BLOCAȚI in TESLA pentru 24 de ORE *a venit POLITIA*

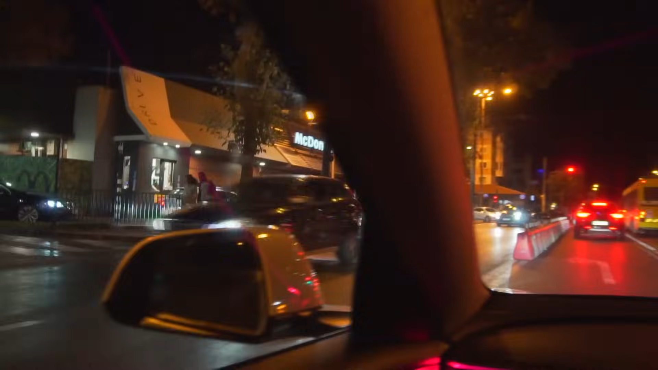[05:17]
Și avem acum pe stânga singurul Mac Drive din Constanța.
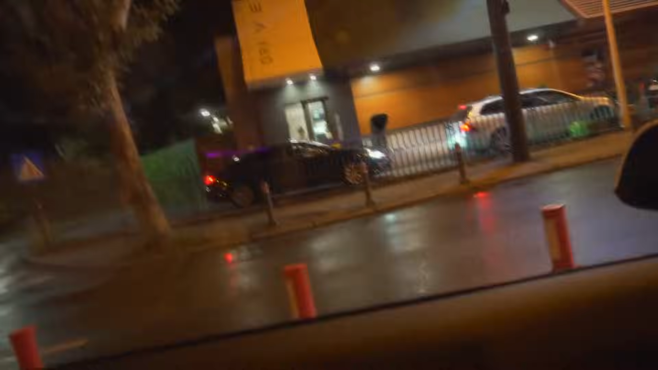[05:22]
Sunt tare curios, dacă sunteți din Constanța, să-mi spuneți aici în comentarii dacă mai există alte drive-uri prin Constanța, pentru că eu pe Maps când m-am uitat am văzut decât ăsta. Dacă mai există drive-uri, lăsați-mi să știu și-o pe viitor.
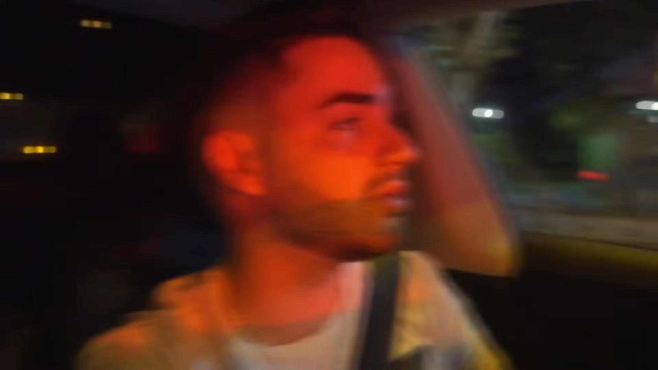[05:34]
Deci momentan de aici o să ne hrănim noi. Uitați-vă puțin, aici e Mac-ul și uitați-vă la coada asta, că mi-e rău. Eu nu pot să cred.
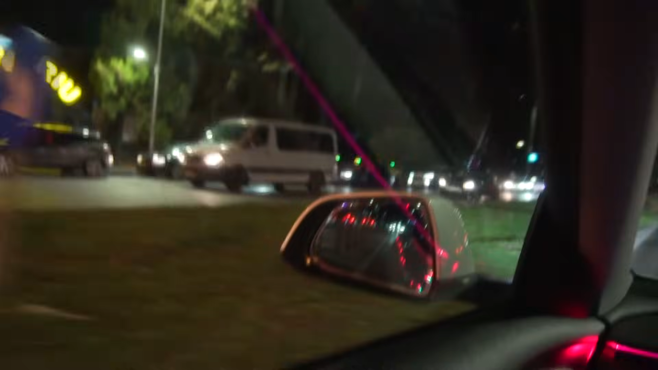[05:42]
Deci cred mi-e că rău. Sunt peste 20 de mașini. Haide. Și la noi la București mai sunt cozi de-astea, dar măcar la noi sunt mai multe și se mai împart așa oamenii, dar aici cred că chiar e decât unul singur.
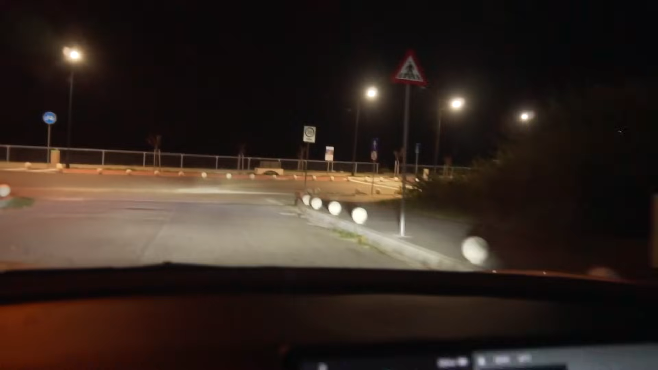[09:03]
Deci am ajuns în loc unde aveam eu idee, Eforie Sud, cam așa arată faleza și e bine că e iluminată. Deci, și uite aici. Vezi? Un colț aici. Tot e iluminat, la fel. Vezi? Un loc ăsta de parcare și în dreapta.